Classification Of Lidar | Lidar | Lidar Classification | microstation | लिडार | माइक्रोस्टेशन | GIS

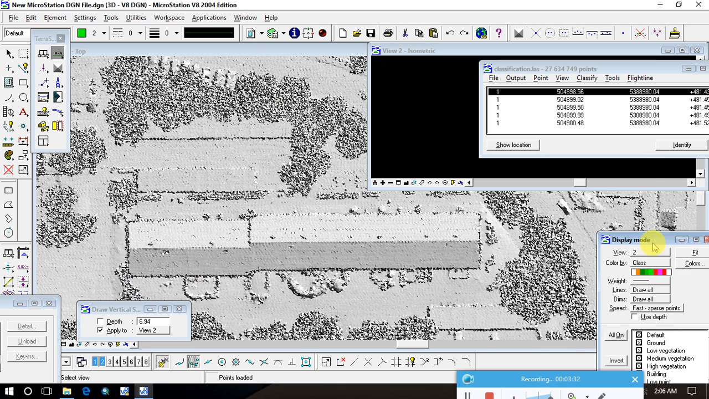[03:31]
Because this one is also. This one is also. View 2. So. View 2. And. Applying. Okay. Now. View 2. And.
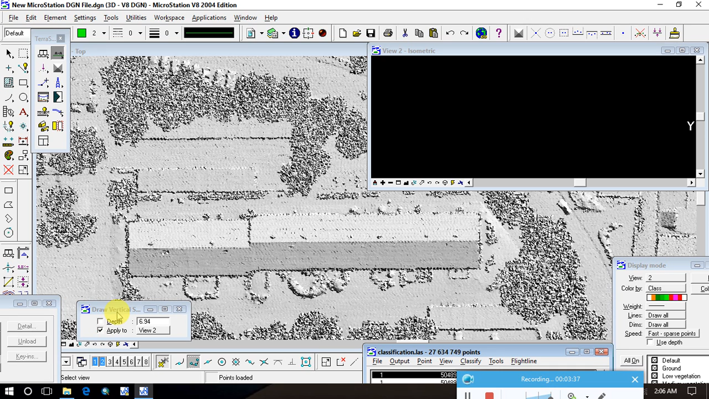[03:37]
Check. ClassUKStack. So. ClassUKStack has been killed. Just. ClassUKStack has been killed. Now. Now. Now. Just. Click here. And. Any other detail will turn. The link.
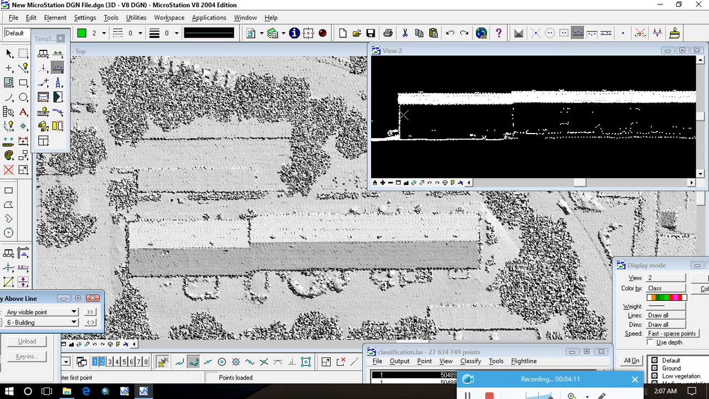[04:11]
Just. Click here. And. Start your work. This one. Now. Now. Now. So. I'm doing. ClassUKStack is an. Solange. Microsystem.β. And. I want to. This one. This one. Play of ClassUKStack. Microsystem. Once more. Check. CrossUKStack.
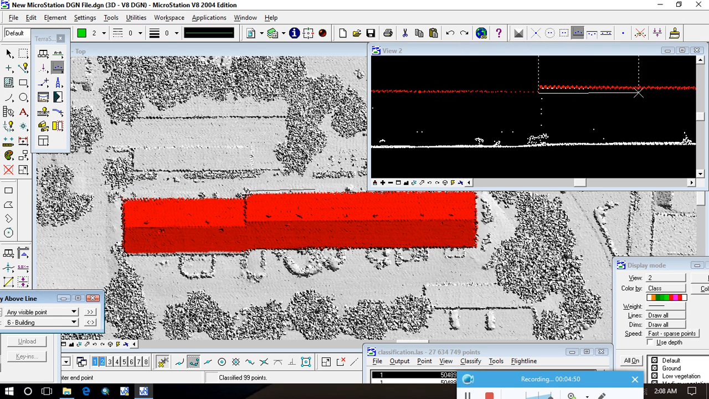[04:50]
This is a strike here, a small strike has been completed. And this one, the strike is just... Thank you.
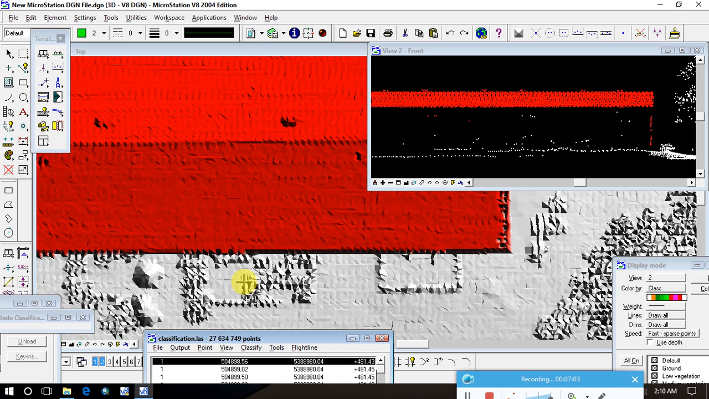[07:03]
go on the point and undo above, once more, click here, undo above, this one once more, I think,
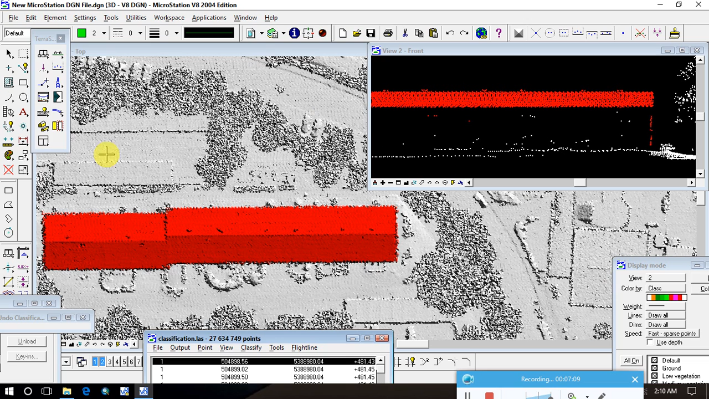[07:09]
let's look here, buildings, and it's deployed, part.
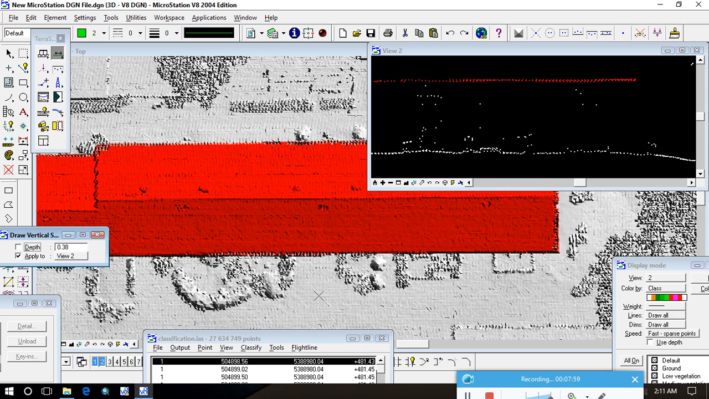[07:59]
all is, good, all is good, all is, well, now, this one, this is the agriculture, so, I will just click here, and, and the vegetation for, to, high, low, and the vegetation, I will check, like, I will check high vegetation, this one, just, when we,
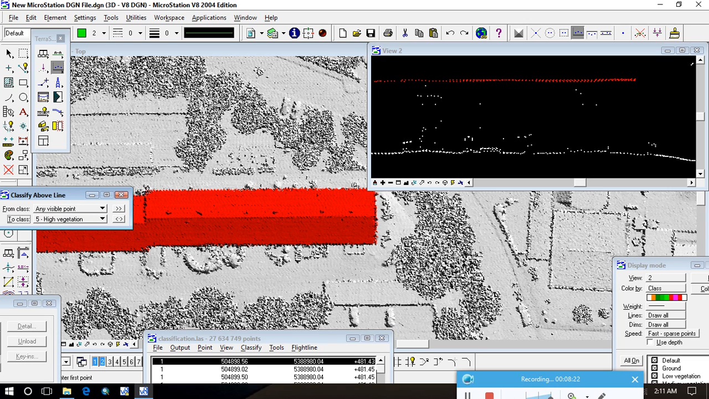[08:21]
just click here, this one, is the vegetation, and I will just go here, and, and I will just take cross-section, and take cross-section, this is the point of vegetation, this one, this one, this one, this one, this one, all right?